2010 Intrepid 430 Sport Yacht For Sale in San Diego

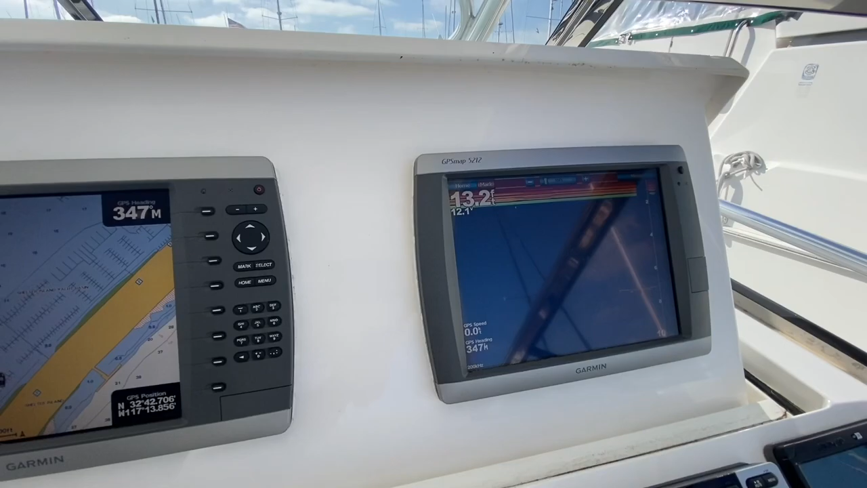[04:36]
Then we have a 5212 that is a touchscreen. You have all your smart craft gauges.